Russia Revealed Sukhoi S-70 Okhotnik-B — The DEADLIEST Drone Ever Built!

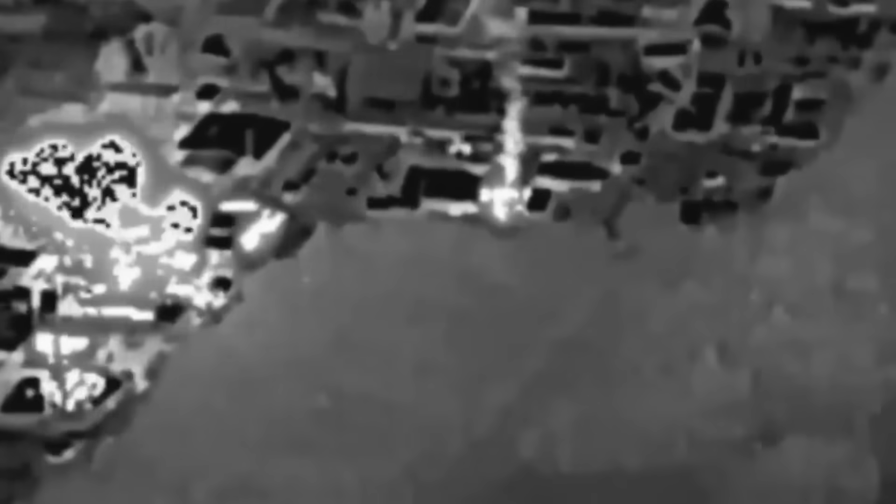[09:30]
Even if 80% were intercepted,
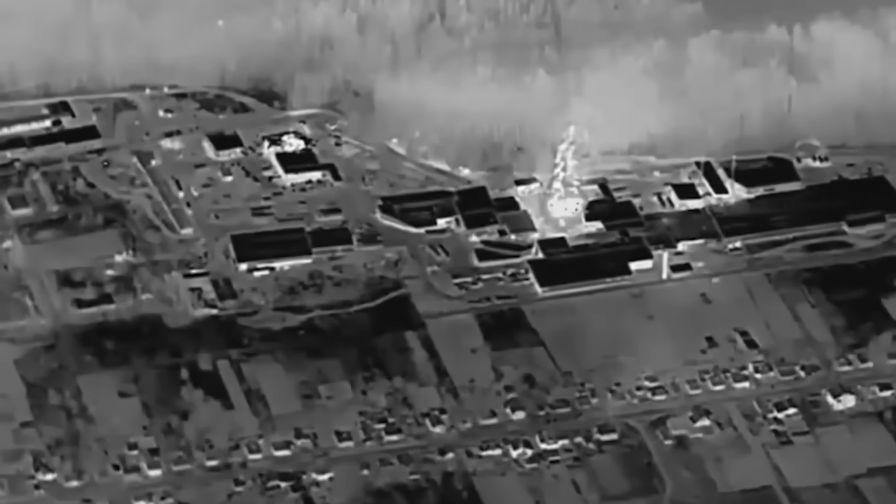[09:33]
the rest still hit their targets—power stations, warehouses, and command nodes.
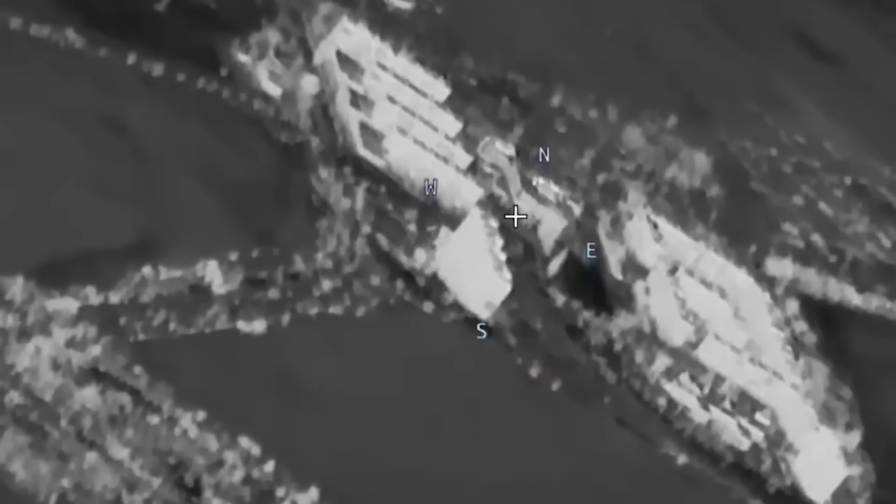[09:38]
This cost imbalance is devastating over time.